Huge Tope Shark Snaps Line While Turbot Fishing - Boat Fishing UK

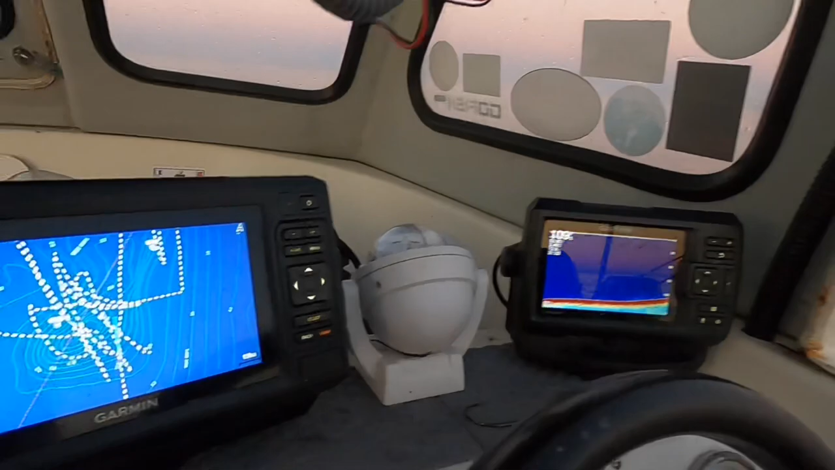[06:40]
That's the head here We're drifting along it And as you can see We're climbing
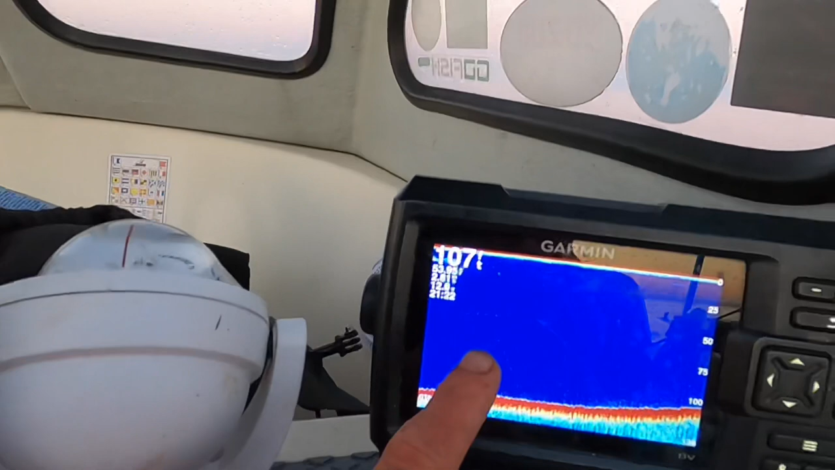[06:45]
from 107 foot And that will go all the way To 60 foot guys So hopefully Hopefully we can get A few turbos
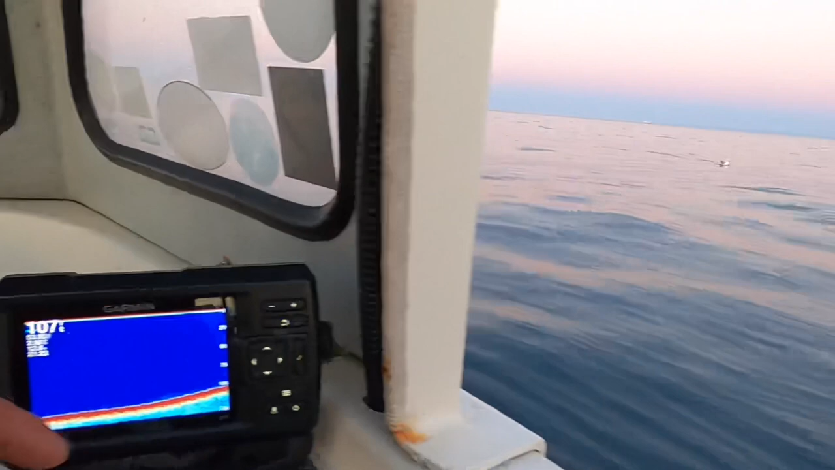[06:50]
Well even just one Because it's the last drift Hopefully We can get you one fish Or maybe even that Tope That we lost guys If not Like I said It's been a thoroughly